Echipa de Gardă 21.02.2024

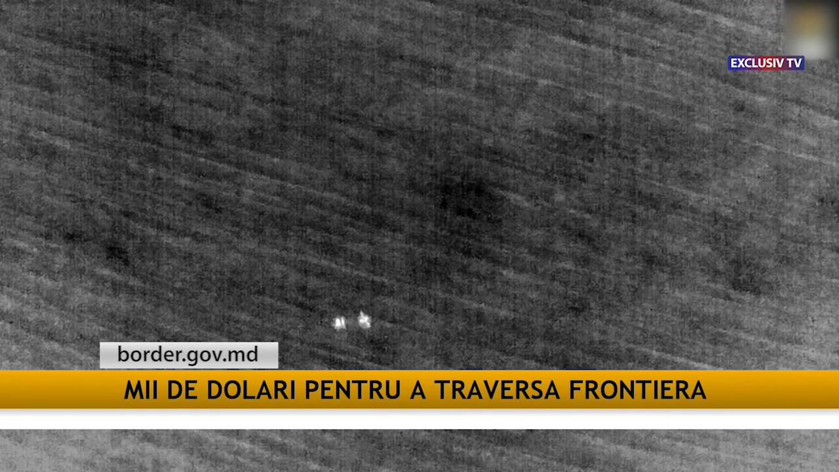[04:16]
Străinii au fost surprinși în zona de responsabilitate a sectorului poliție de frontieră larga.
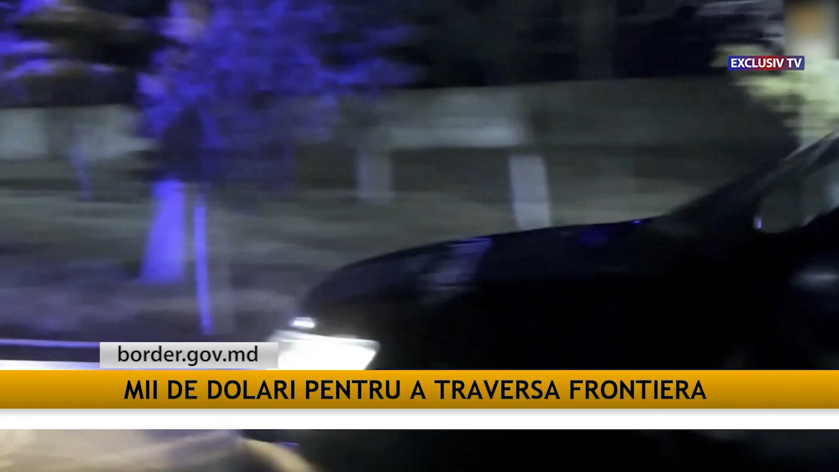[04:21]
Descoperirea migranților ucraineni a avut loc cu ajutorul dispozitivului de detecție și alertă. Grupul de patru bărbați se deplasa în interiorul țării din Ucraina,
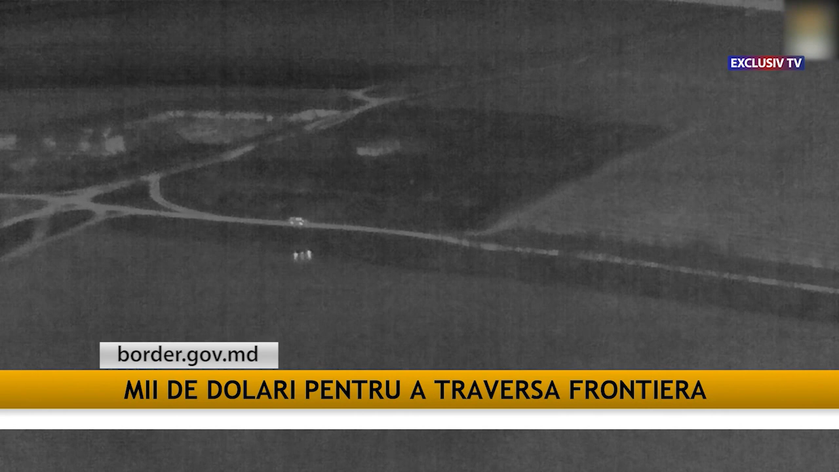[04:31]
fiind localizați la aproximativ 50 de metri de linia de frontieră.
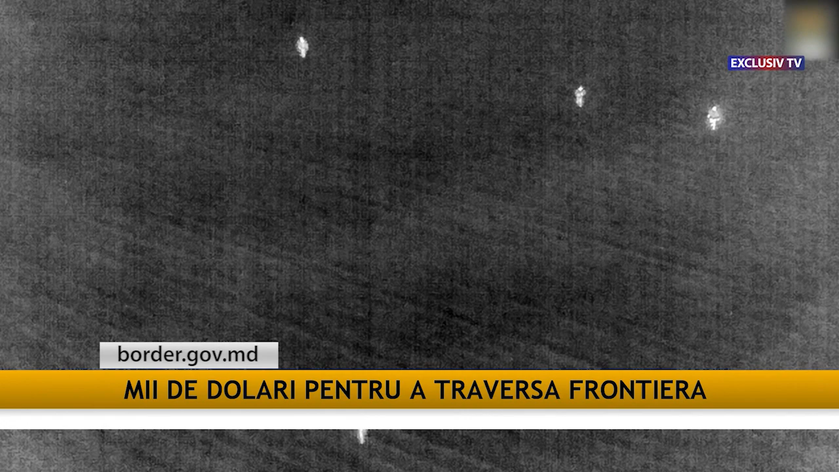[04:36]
În cadrul verificărilor preliminare, polițiștii de frontieră au stabilit că cei care încercau să treacă clandestin